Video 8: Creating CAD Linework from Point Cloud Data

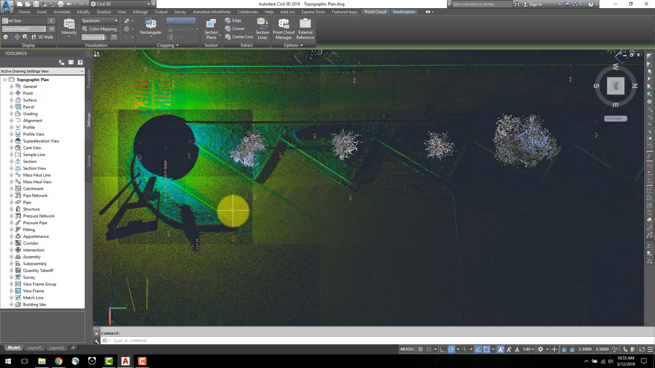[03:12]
I can rotate the view and create line work and features for flow lines, road edges, vegetation, and all other topographic features.